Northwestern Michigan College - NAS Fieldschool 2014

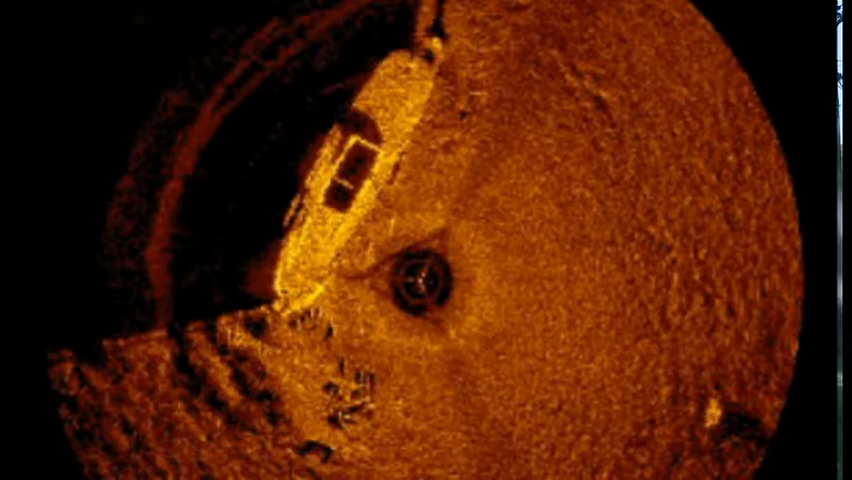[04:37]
We use sonar as archaeologists to find things down in the water and obviously folks on ships use sonar for navigation, things like that.